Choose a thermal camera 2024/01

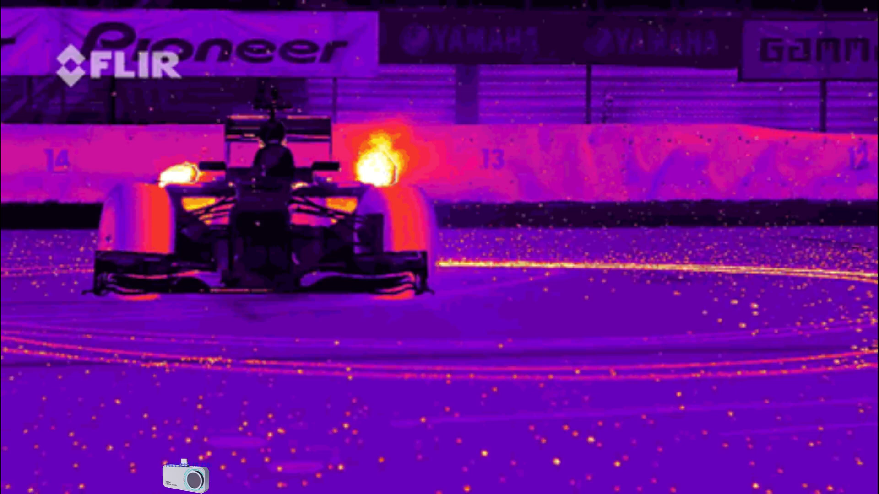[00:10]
eyes this kind of device lets us discover the
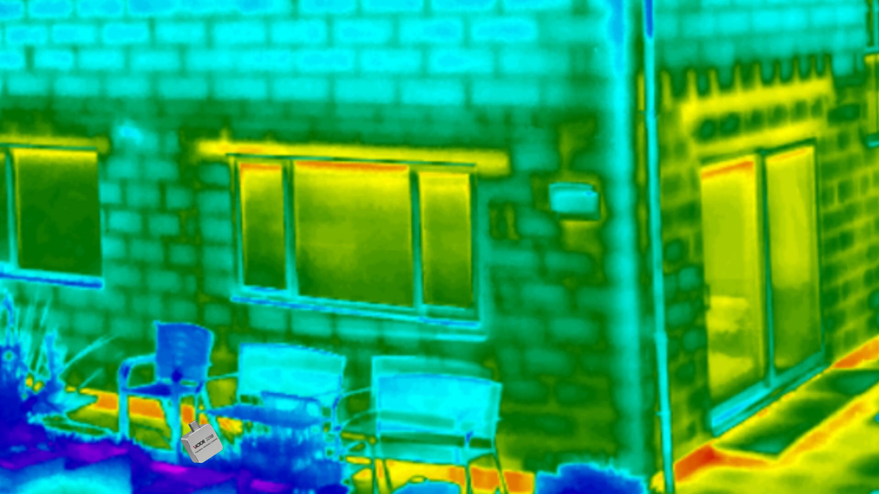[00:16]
world in a new way this device lets us see the heat
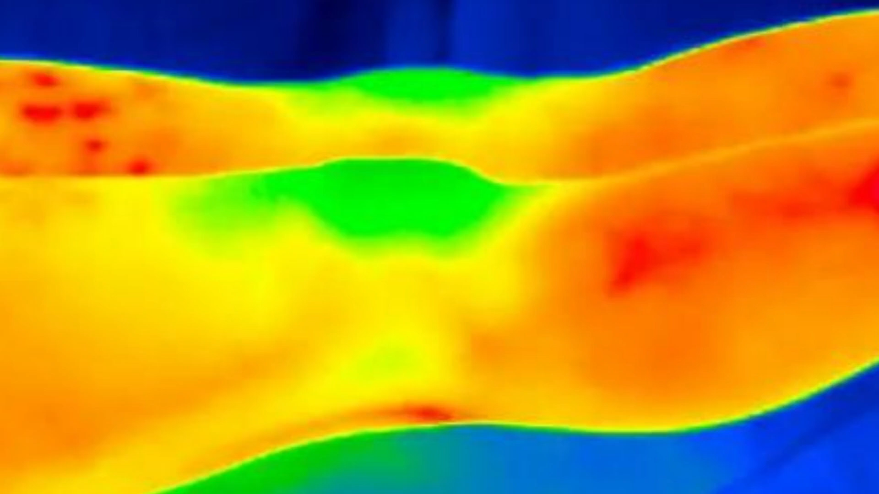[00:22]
generated by things as
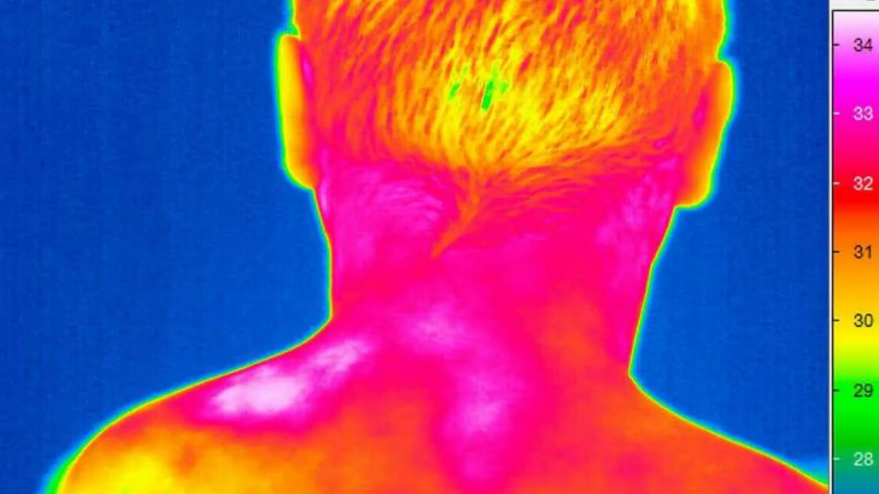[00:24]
well as the bodies in the market we have many kind of cameras that
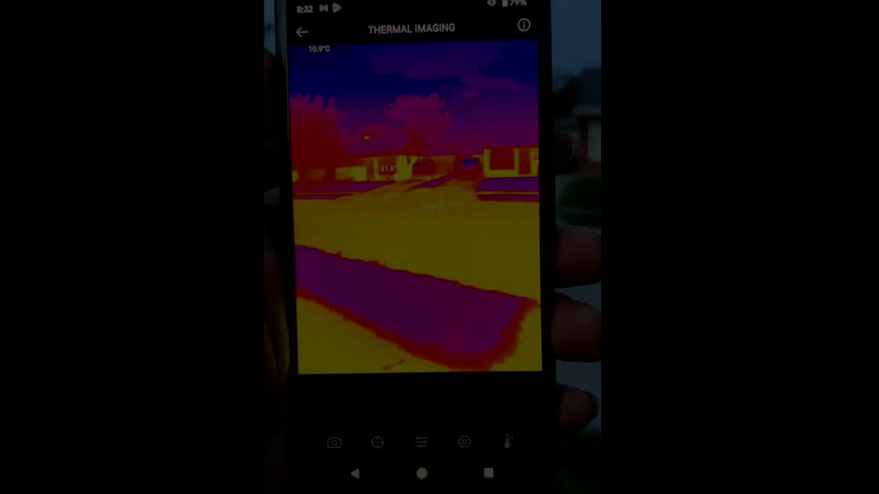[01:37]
or take a look on anything day or night
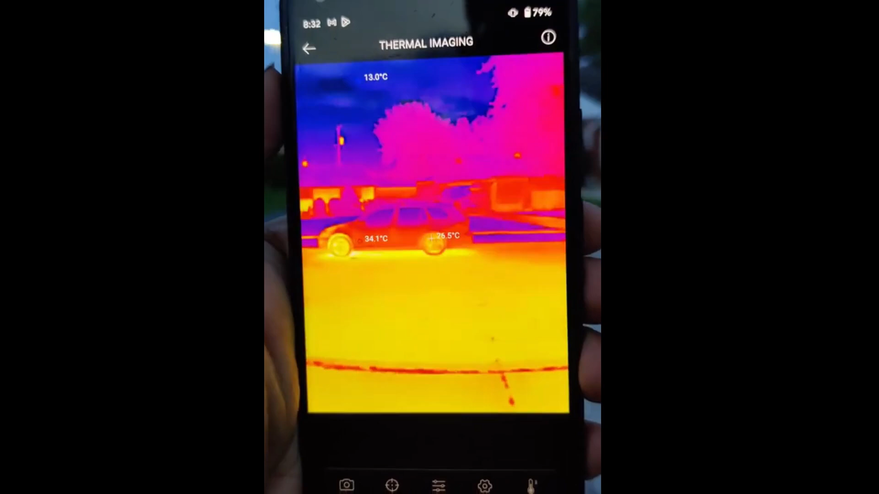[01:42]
and of course all of them have
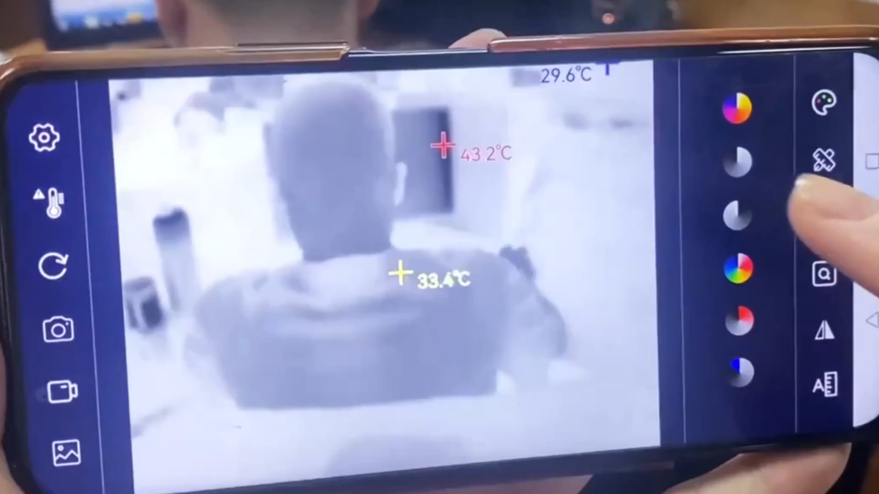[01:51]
On screen: spot 33.4°C, max 43.2°C
color palette and can do dot
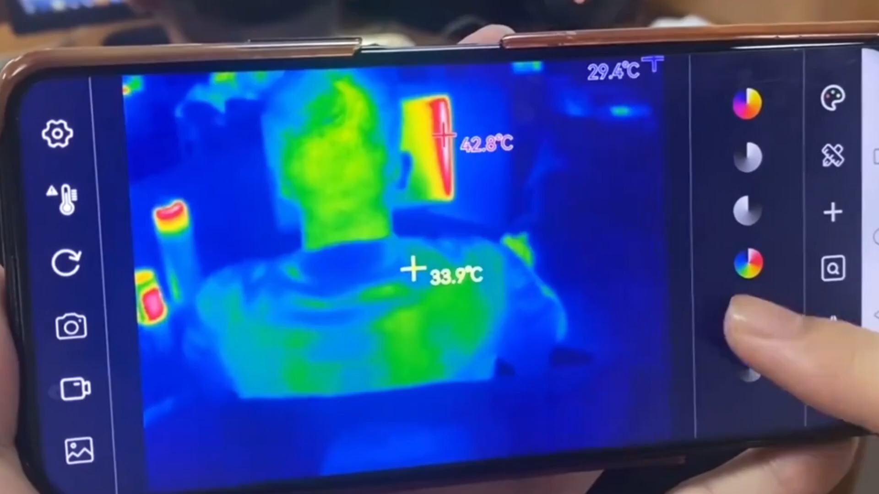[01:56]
On screen: spot 33.9°C
point line point and rectangle point as shown
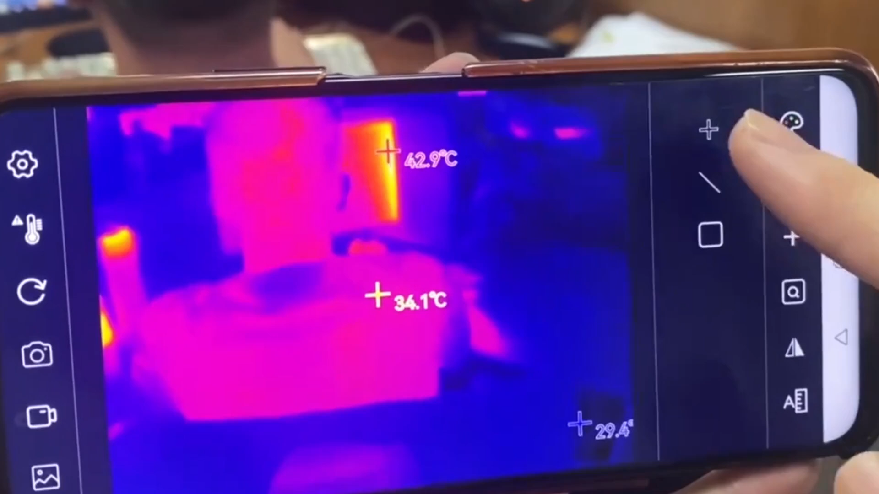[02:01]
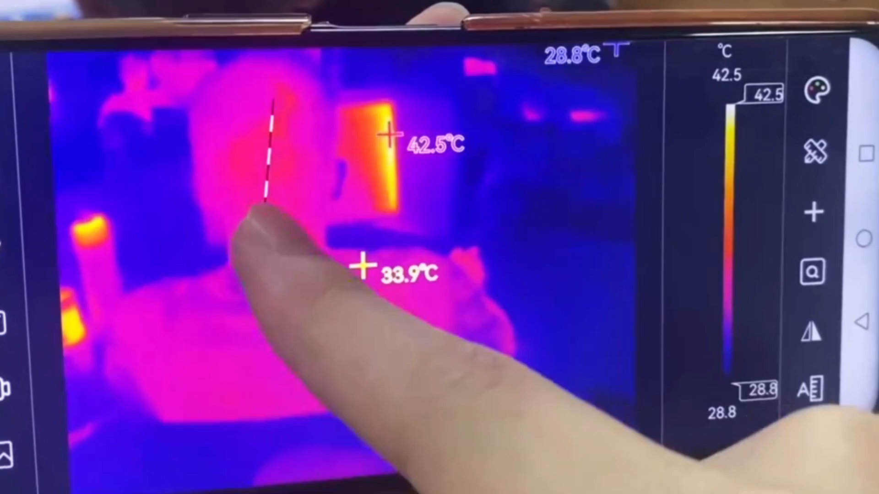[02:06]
On screen: spot 33.9°C, scale top 42.5°C, scale bottom 28.8°C
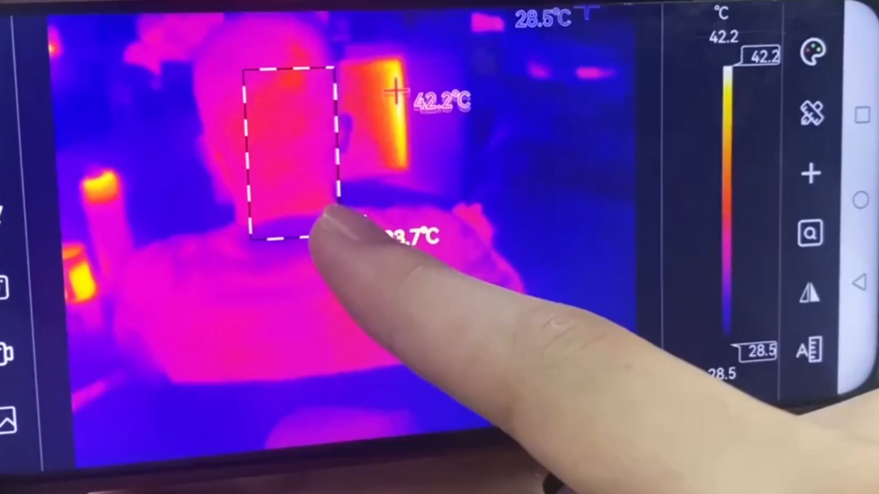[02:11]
On screen: max 42.2°C, scale top 42.2°C, scale bottom 28.5°C
but only some of them can
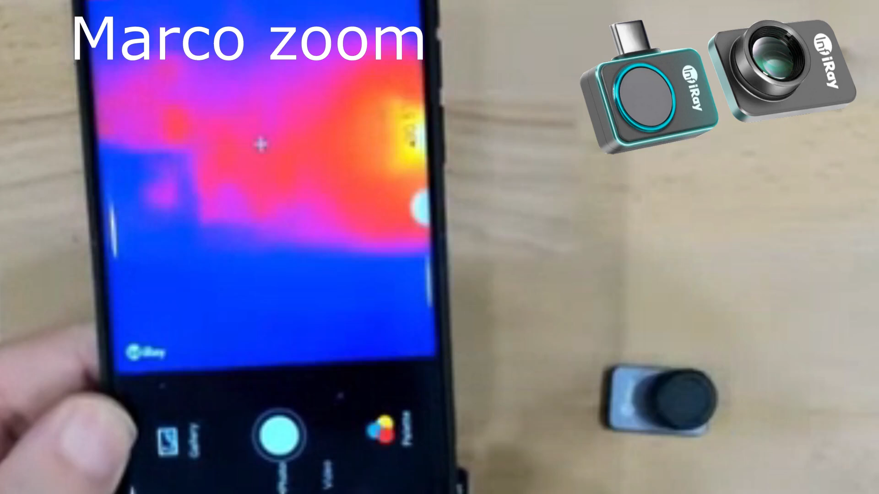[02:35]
now what you are seeing is taken without macro lens
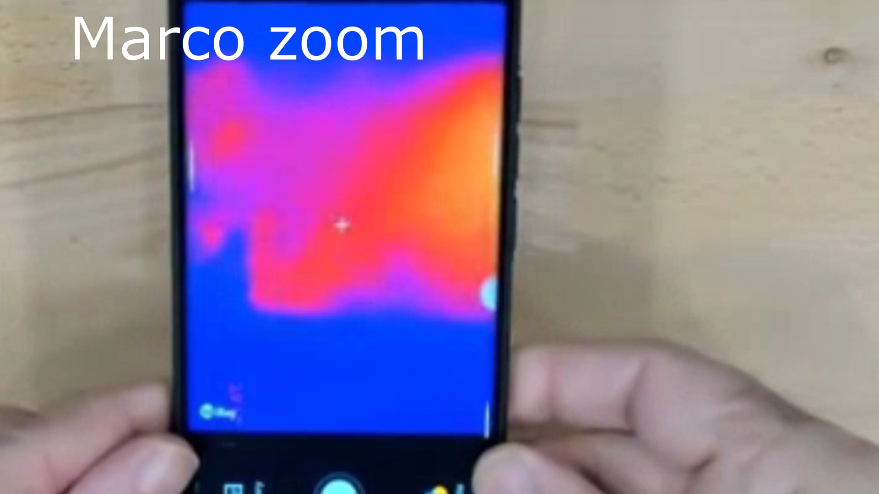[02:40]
but then when macro lens is placed image are sharper